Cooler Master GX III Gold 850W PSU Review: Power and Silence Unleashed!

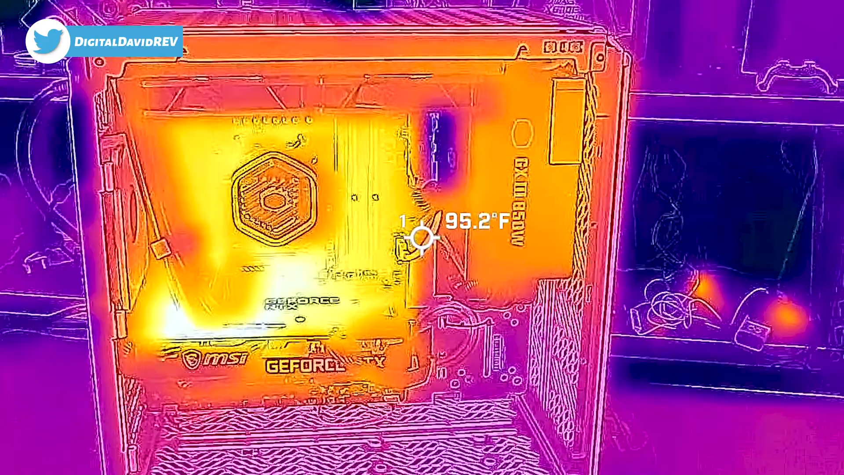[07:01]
On screen: spot 95.2°F
Take a look at how warm the unit is under our max load, been running for 20 minutes, completely stressed out.
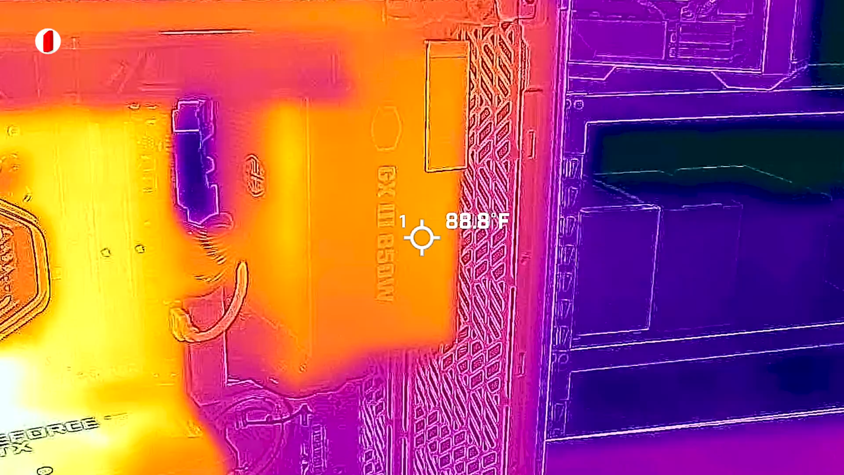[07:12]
On screen: spot 88.8°F
90 degrees. Here's where the fan is.
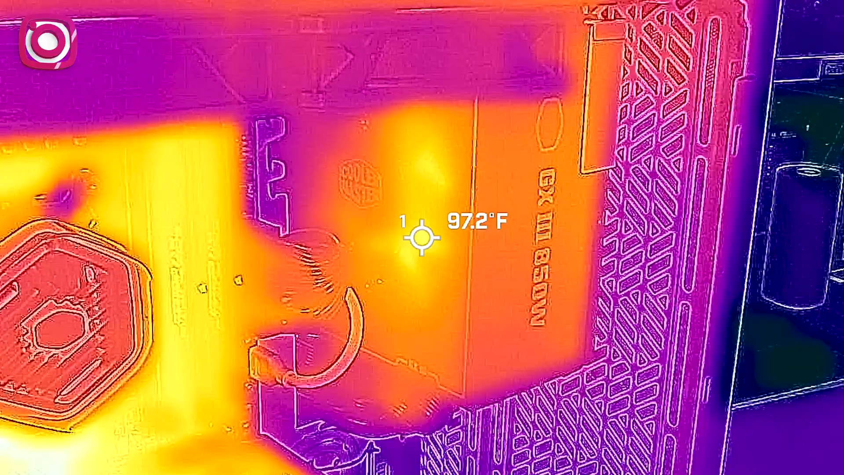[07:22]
On screen: spot 97.2°F
So internally through the mesh there, a little bit warmer, some hot spots.
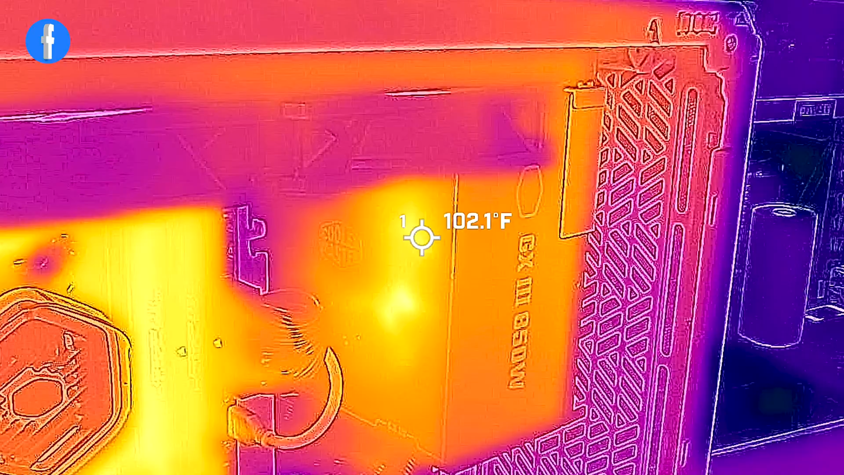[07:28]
On screen: spot 102.1°F
100 and almost 105 degrees Fahrenheit.
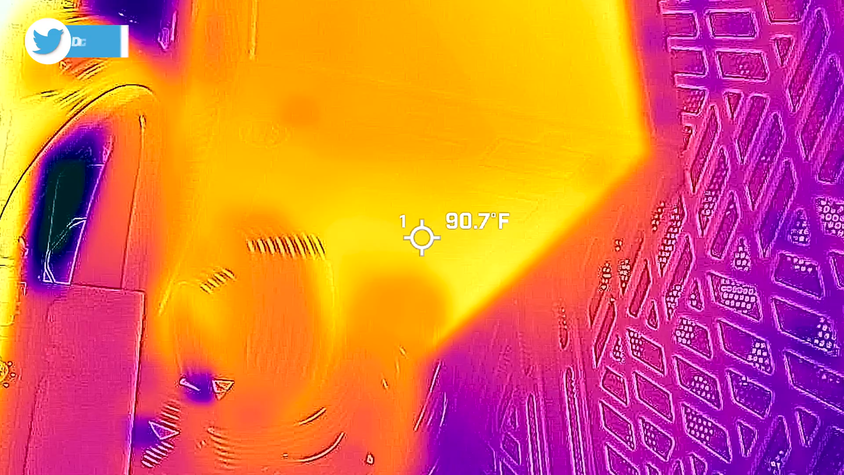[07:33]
On screen: spot 90.7°F
All right, looking underneath, you'll see that 90 degree mark again. Check our cables here.
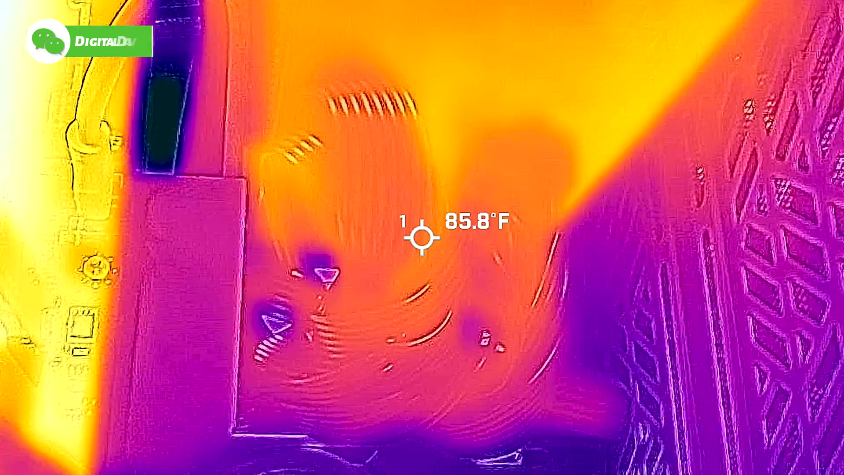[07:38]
On screen: spot 85.8°F
So far so good. Our GPU is nice and toasty, but we'll check our PCIe power right here to the 3060.
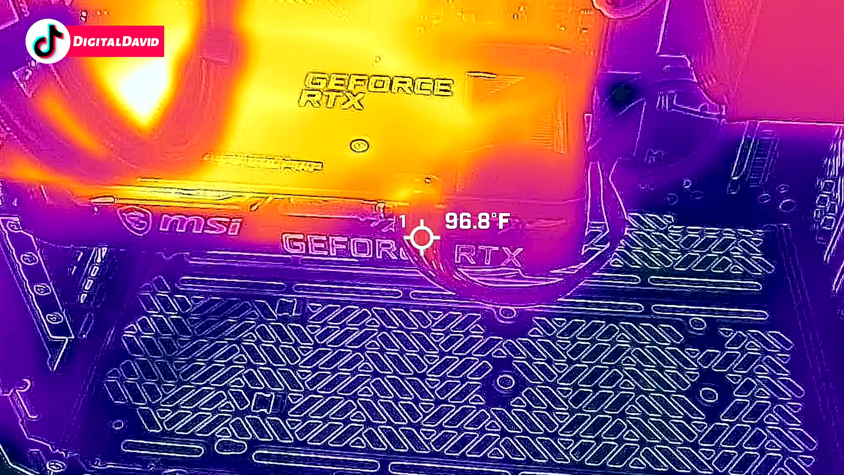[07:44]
On screen: spot 96.8°F
Looks nice. And now on the backside where we plug in the power cord.
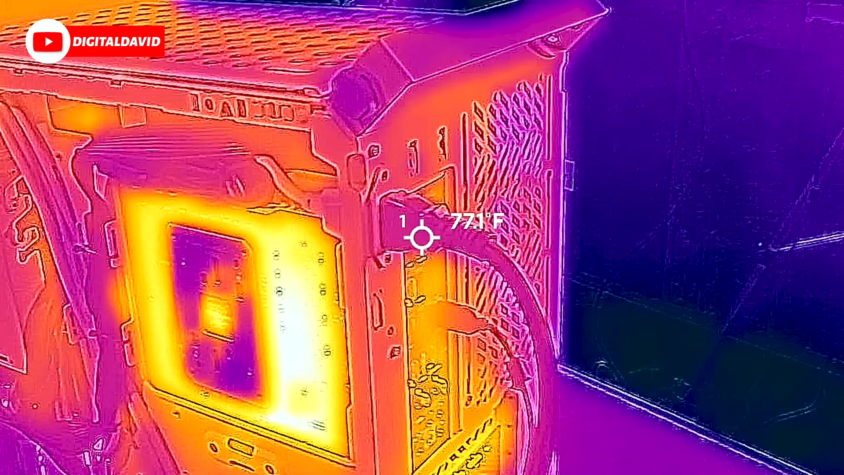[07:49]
Take a look there.
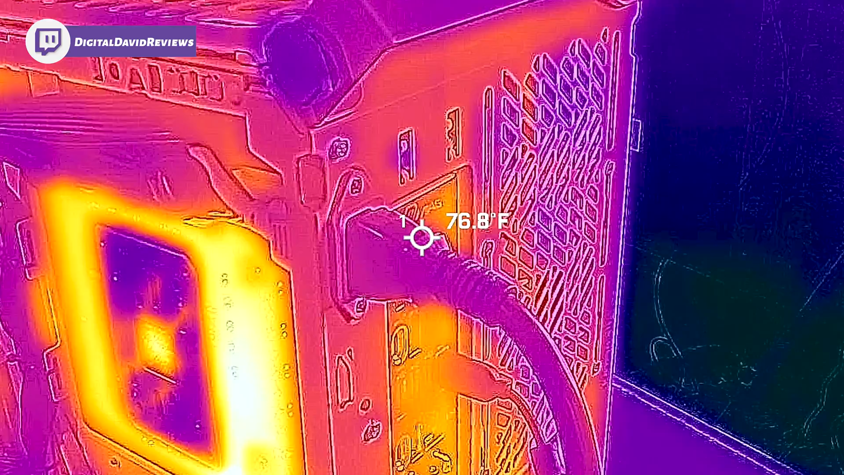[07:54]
On screen: spot 76.8°F
Not bad. And then the very back. CPU power cables.